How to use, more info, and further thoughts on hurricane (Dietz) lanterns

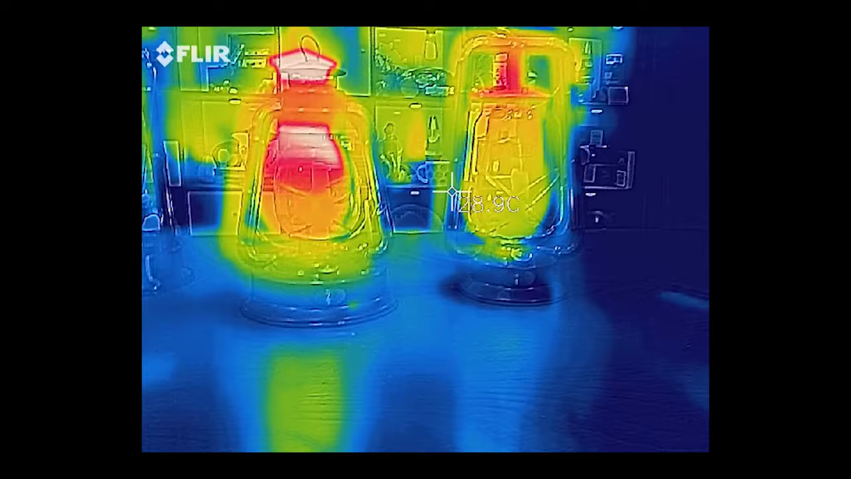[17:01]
I guess something that I hadn't thought of is the fact that because a lot of fresh air ends up making its way into the tubes... I mean, I know this hasn't been lit for very long, but the top of it probably doesn't get as hot as the cold blast lantern because
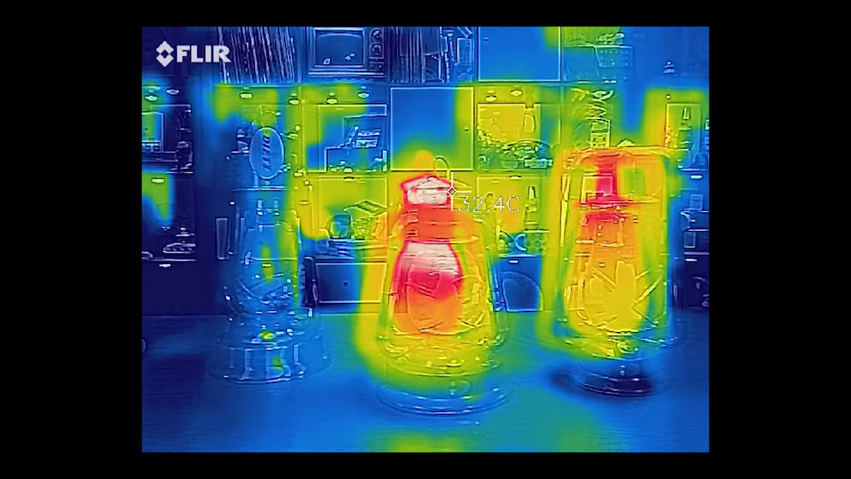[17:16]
that part there is literally only exhaust.
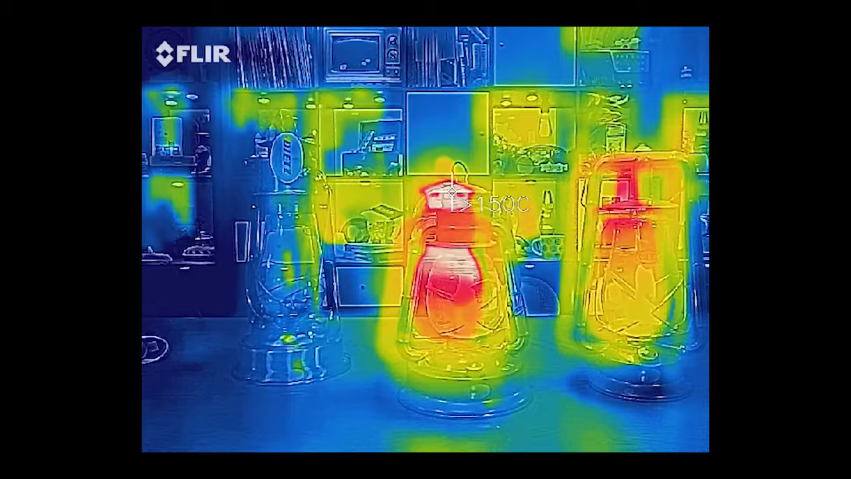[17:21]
There's no fresh air coming in there to cool it off. Whereas over here, you at least have some fresh air coming into that tube to keep it cool.
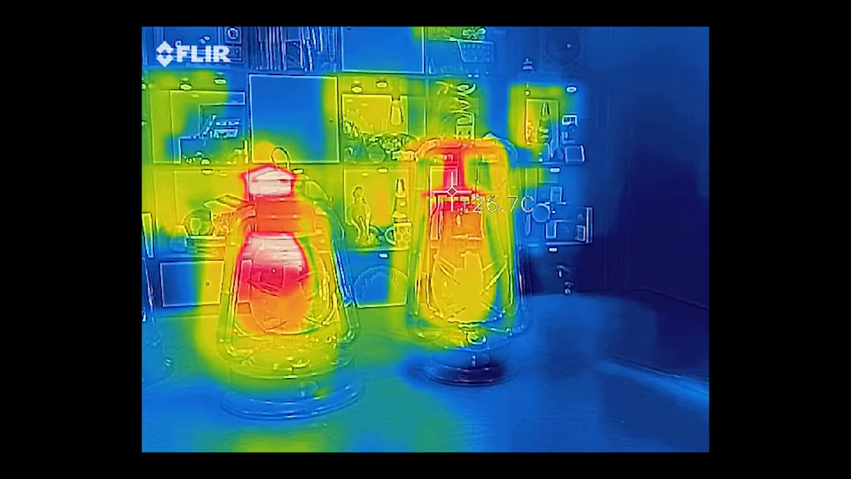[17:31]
You can actually see in person the heat coming off of these.
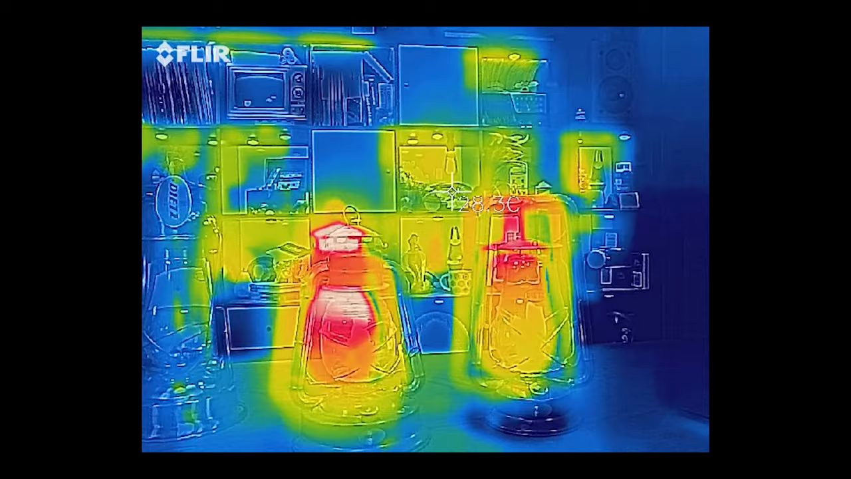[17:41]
I'm going to turn off the cold blast lantern because...
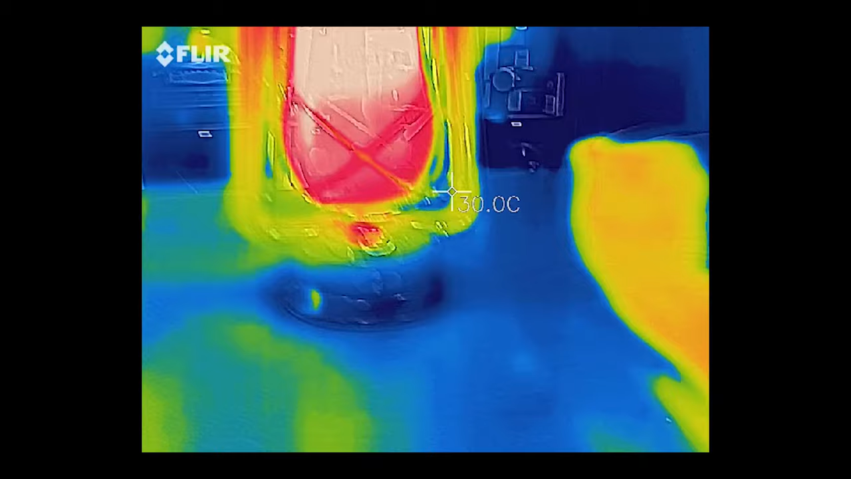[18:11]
On screen: spot 30.0°C
I will let this keep going for a little bit, then I'll take another picture.
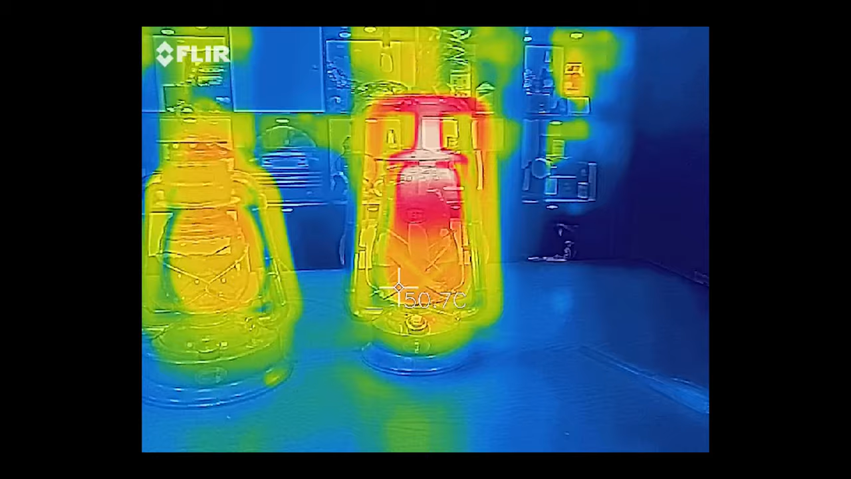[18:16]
So it's only been about five minutes since I stopped recording, and you can already see that the heat tubes,
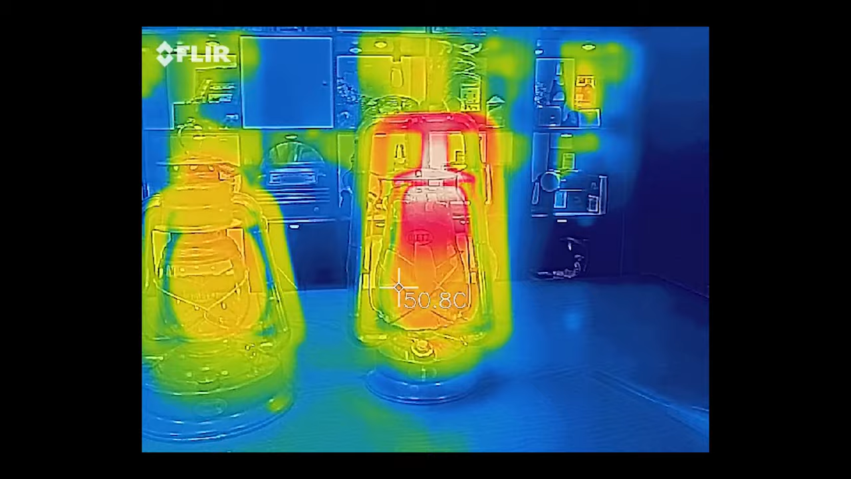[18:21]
especially south of the corners, they're still quite warm.
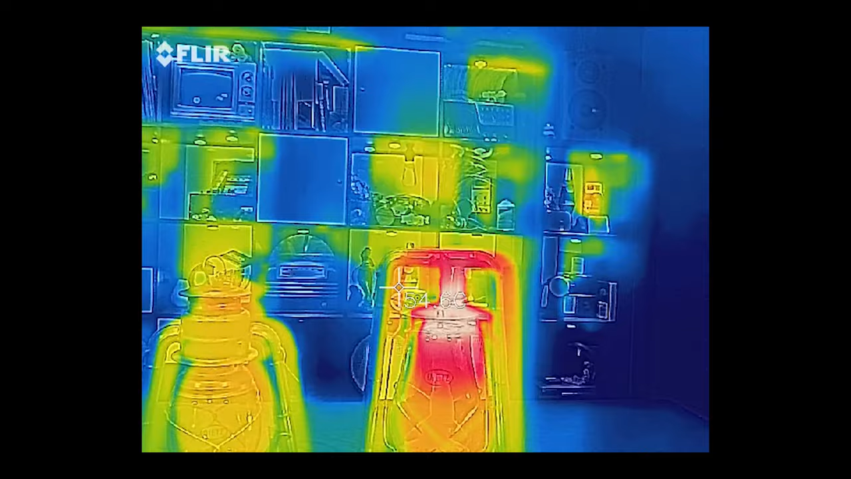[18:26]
Down at the very bottom... And remember, the image parallax is bad.
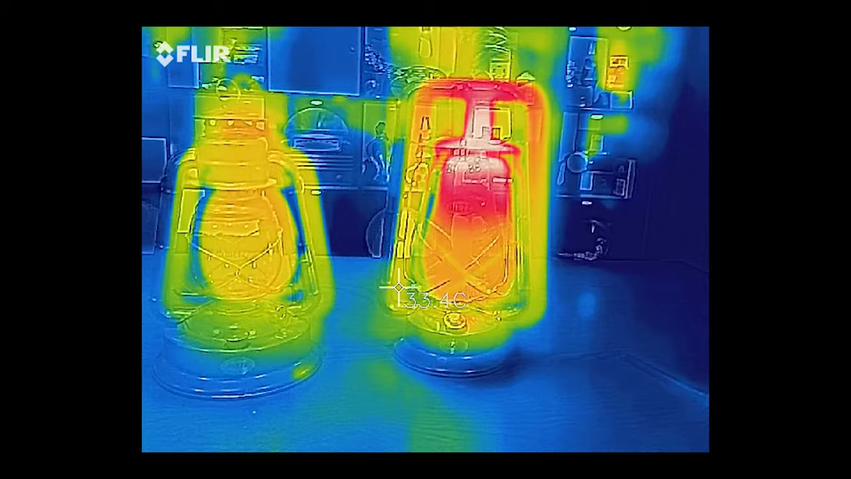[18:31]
I've turned the camera around. That's why it's now on the other side. And it's still not that warm. The bottom of the lantern hasn't yet really gotten any warmer than the Little Wizard.
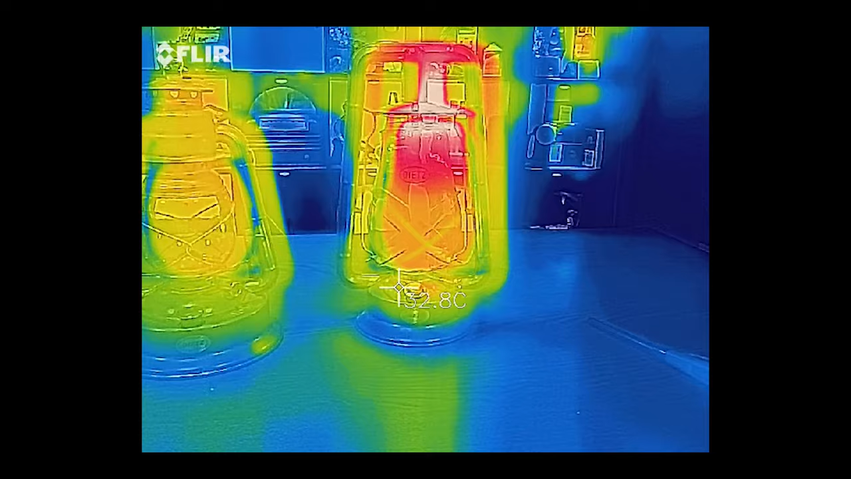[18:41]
But, which is what this one is called.
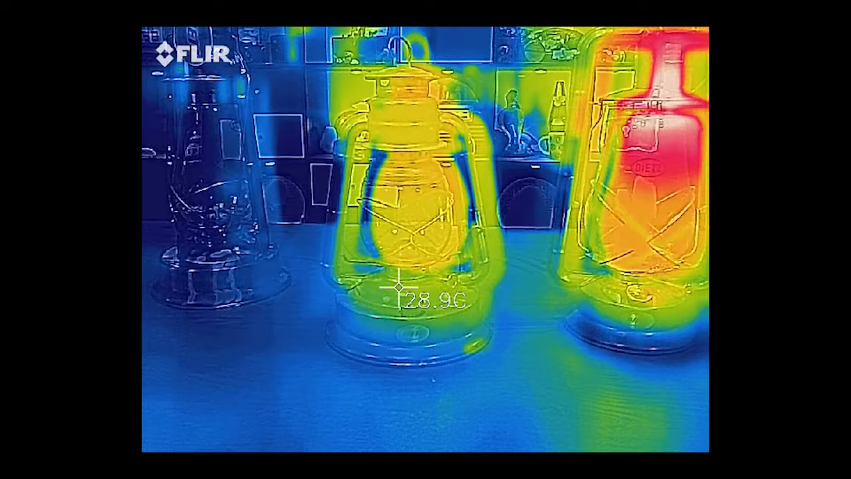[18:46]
That's no longer lit. Actually, can I... What's getting warm there?
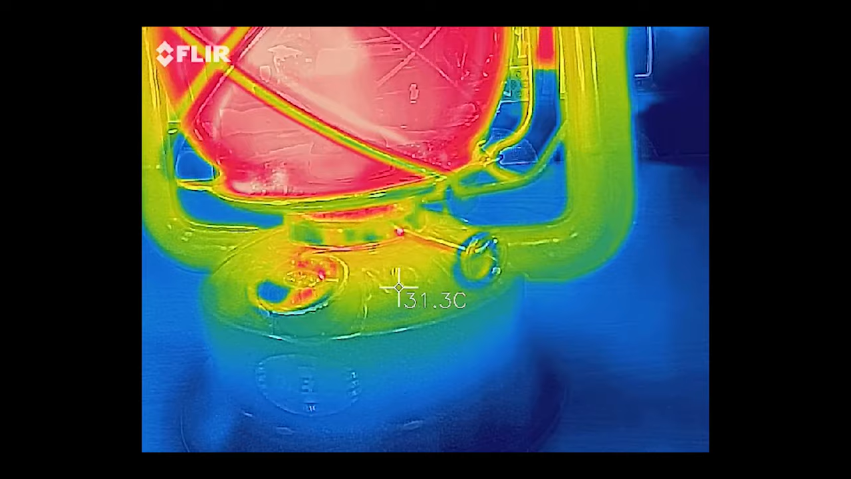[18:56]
On screen: spot 31.3°C
Oh, interesting.
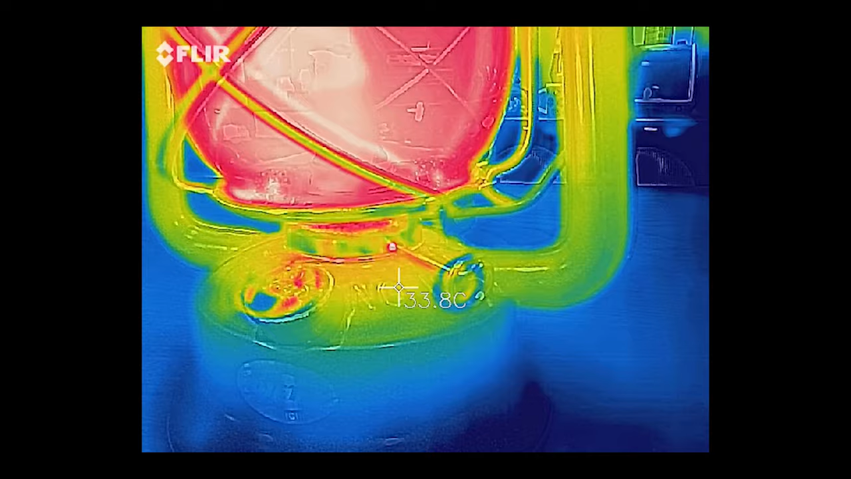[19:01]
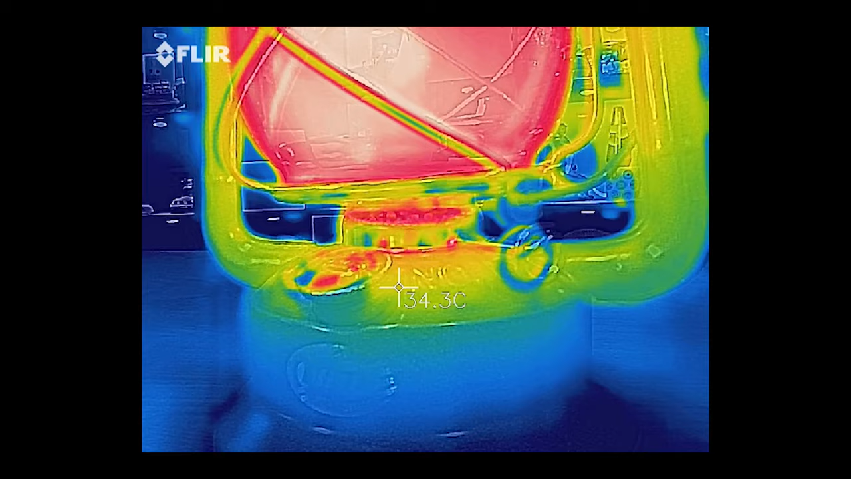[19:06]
On screen: spot 34.3°C
Some of this is reflection of the flame, actually, in the glass.
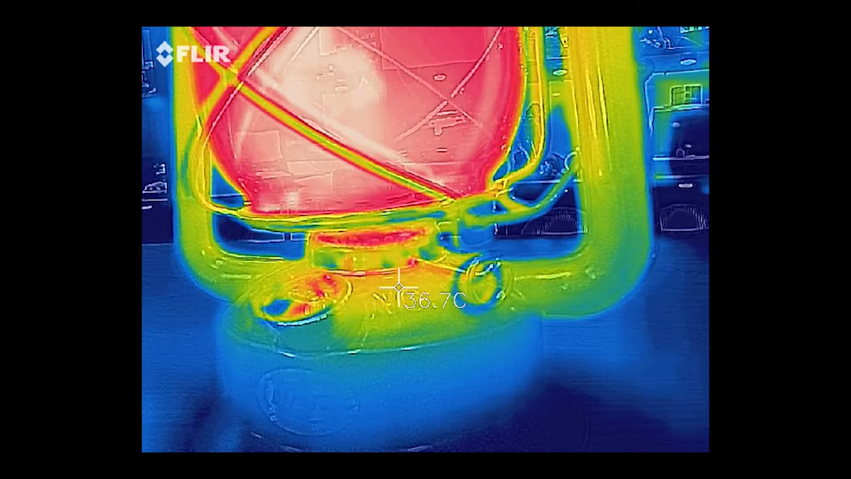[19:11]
But we're up to 38 degrees or so down there.
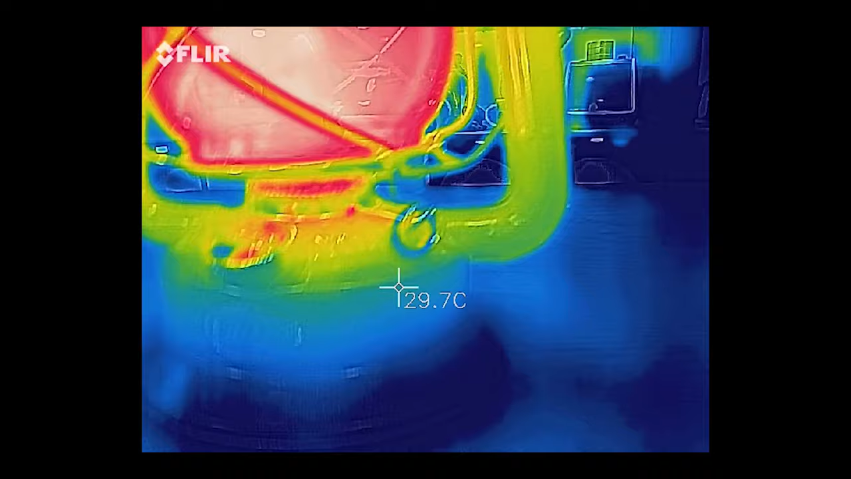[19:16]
On screen: spot 29.7°C
Compared to 24 of the table. So we definitely have a bigger temperature increase already.
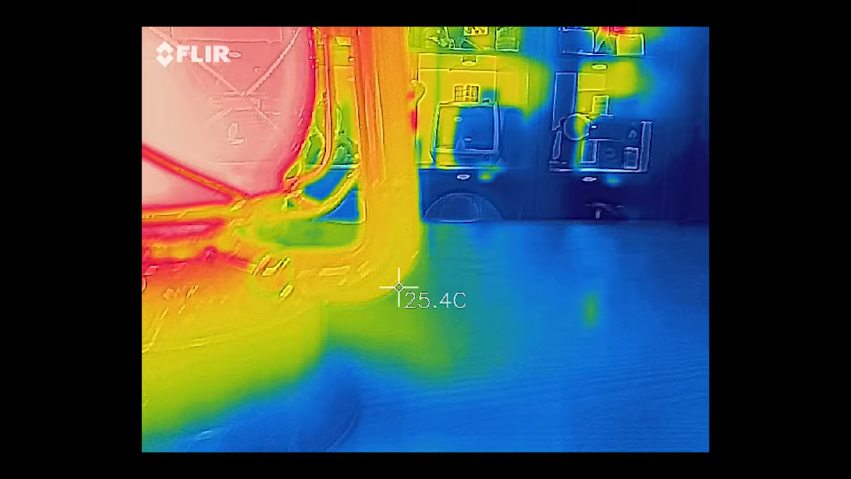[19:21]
On screen: spot 25.4°C
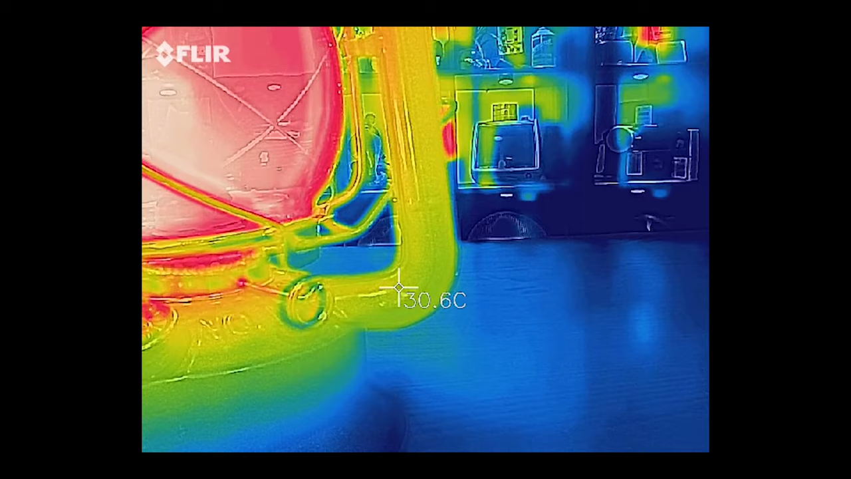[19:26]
The tube is 30, and these numbers are very likely inaccurate.
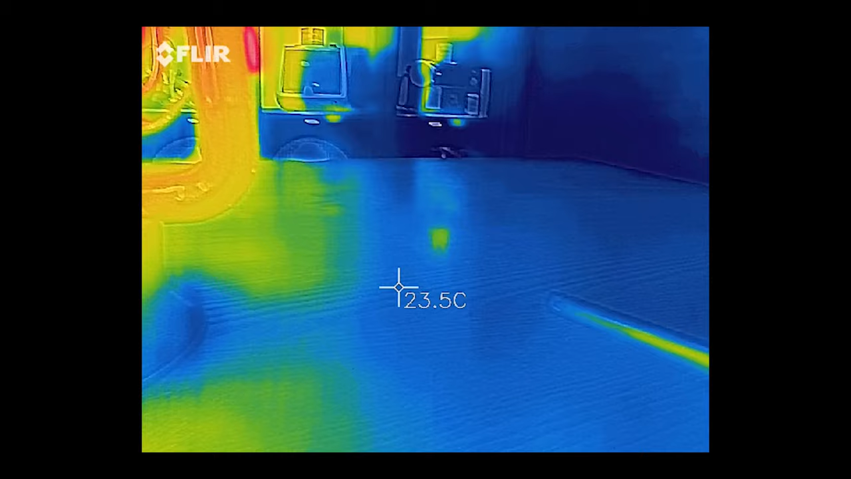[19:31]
On screen: spot 23.5°C
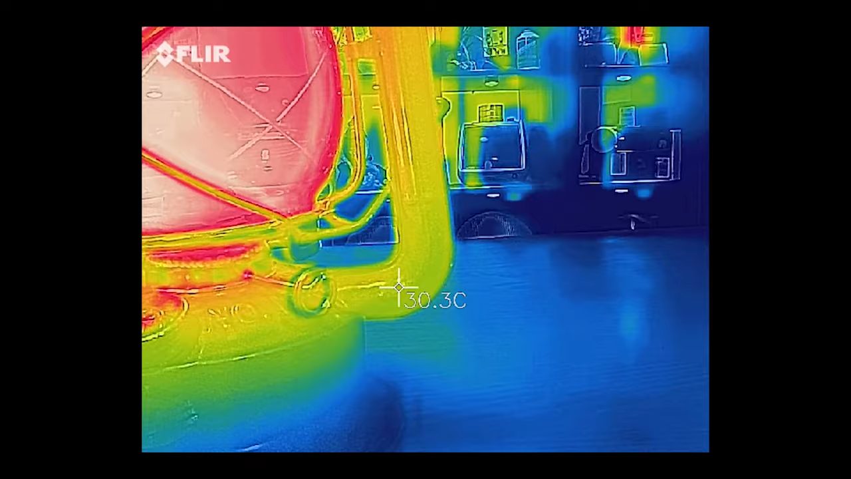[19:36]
On screen: spot 30.3°C
But what I was going to say was, twice already since I've lit this, I've actually needed to turn the flame down, because it's grown slightly. Now, I've not played around with this enough to know if this always happens, but it could be that as the lantern continues to operate,
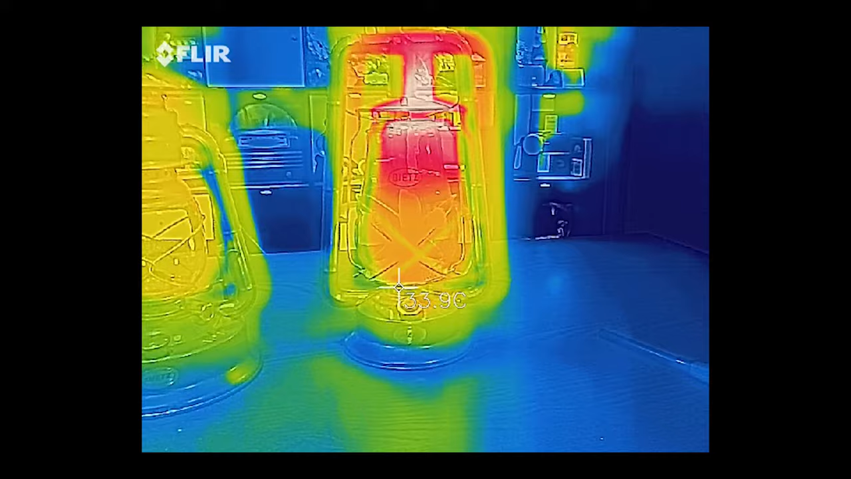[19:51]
the air that meets the burner starts to get warmer.
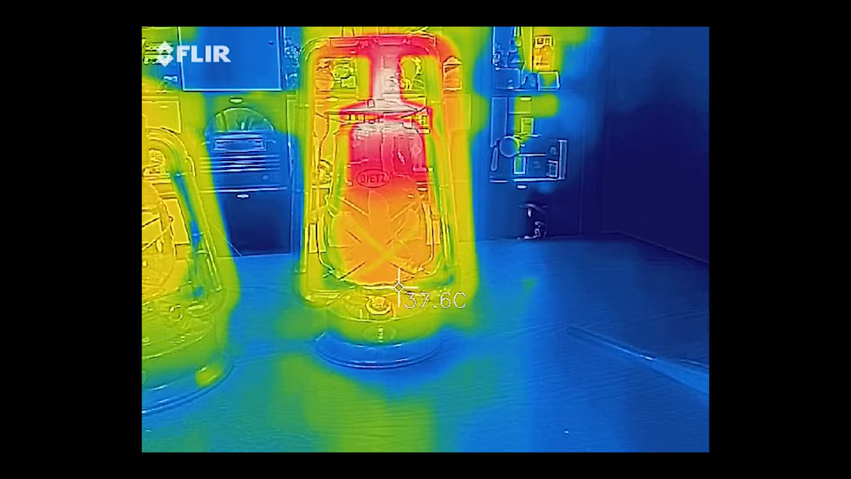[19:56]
On screen: spot 37.6°C
Because it's important to remember that these tubes here, you know, if they are still cool,